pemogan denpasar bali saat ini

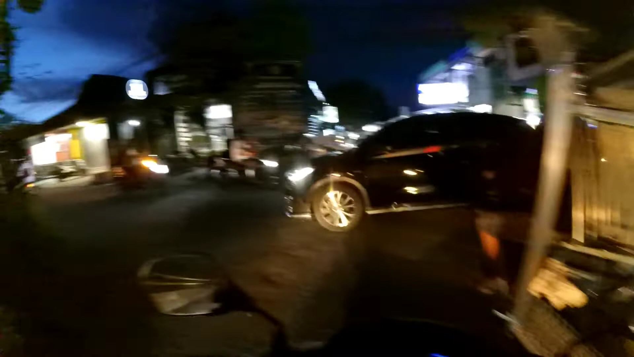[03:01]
Jalan Taman Pancing Tanan Kiri kita
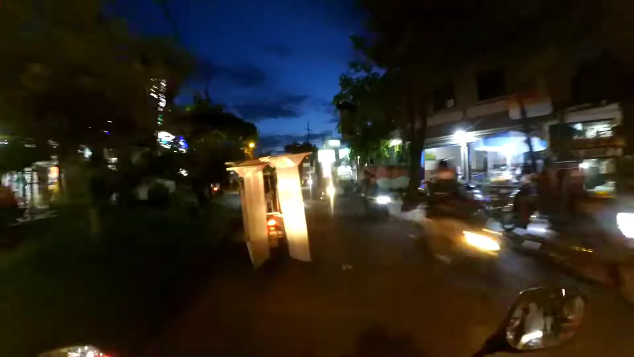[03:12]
Kita lurus Sama juga di daerah Munang Maning Padat penduduknya Dan itu jalan Glover Carik Ke kiri tadi Dan kalau kita ke sini Ini lurus terus Ke Jalan Imam Bonjol
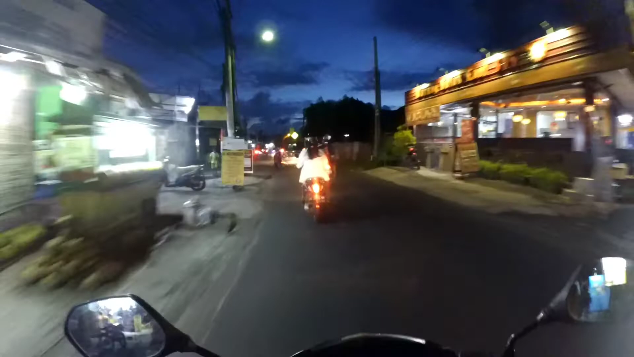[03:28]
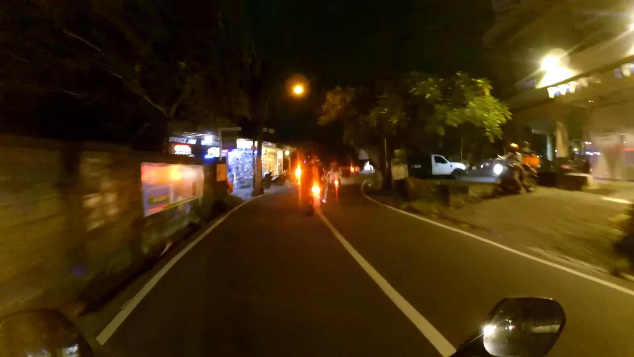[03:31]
Dan inilah
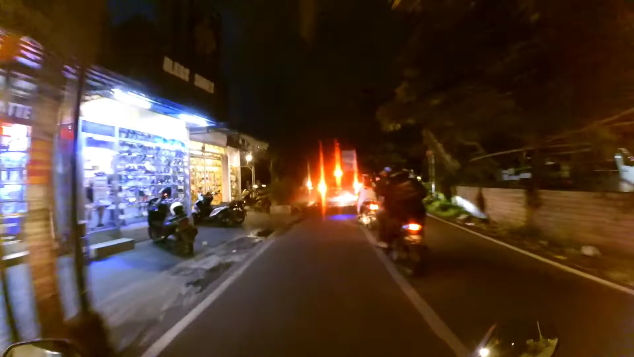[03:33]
Jalan Imam Bonjol Jadi tembusnya di Jalan Imam Bonjol